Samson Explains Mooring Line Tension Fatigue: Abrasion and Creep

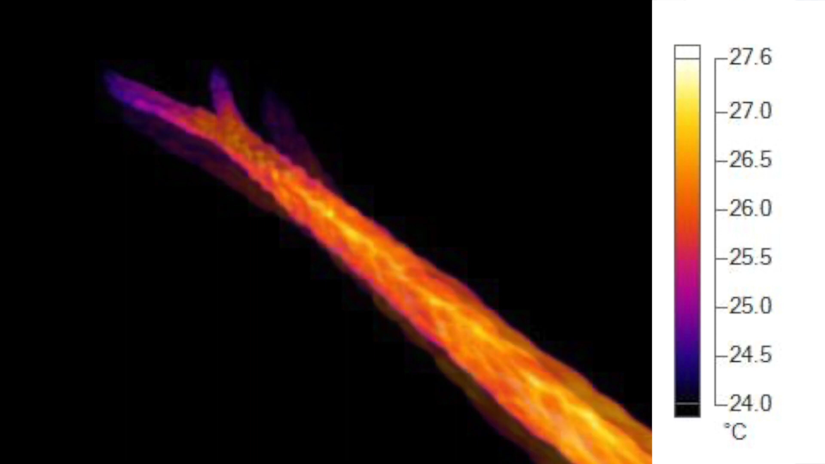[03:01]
On screen: scale top 27.6°C, scale bottom 24.0°C
In simpler terms, as the rope cycles, the temperature of the rope increases until it comes to a steady state, which can further accelerate fatigue.